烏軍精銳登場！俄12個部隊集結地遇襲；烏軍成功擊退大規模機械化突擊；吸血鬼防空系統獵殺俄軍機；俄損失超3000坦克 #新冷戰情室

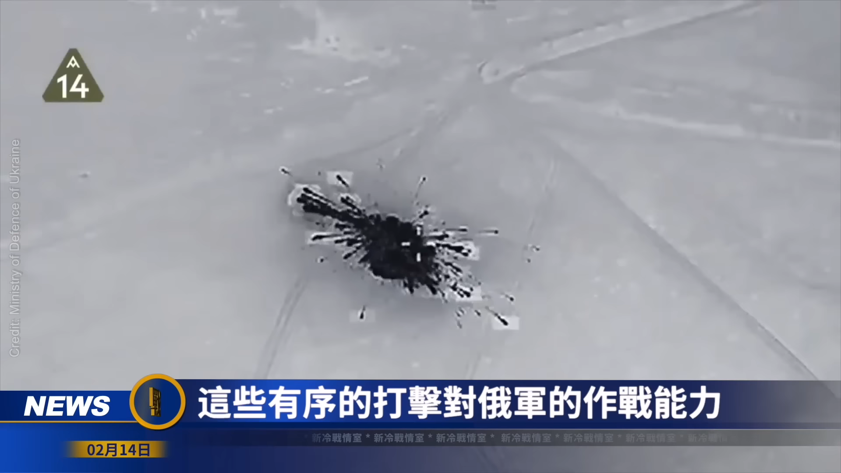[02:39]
這些有重的打擊 對俄軍作戰能力造成了嚴重破壞俄軍部隊集結地 以及指揮
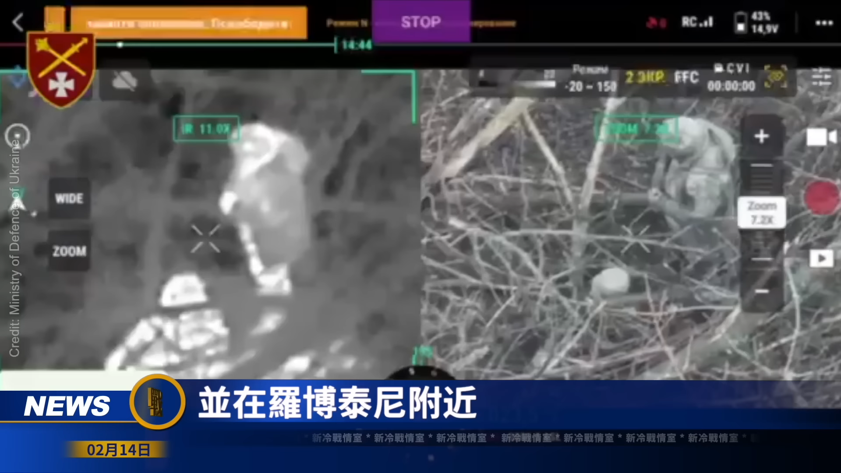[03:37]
附近 呼和12名俄羅斯近衛第差一魔暴化步兵的士兵